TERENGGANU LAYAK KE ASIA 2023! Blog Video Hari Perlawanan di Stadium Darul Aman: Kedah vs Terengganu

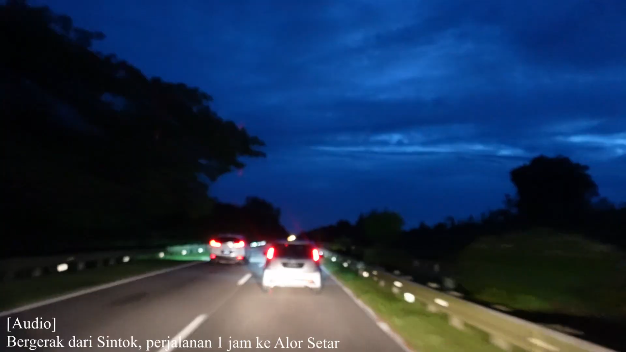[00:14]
Aku bergerak dari Sintok dan perjalanan ke Alostar dari Sintok mengambil masa lebih kurang 1 jam.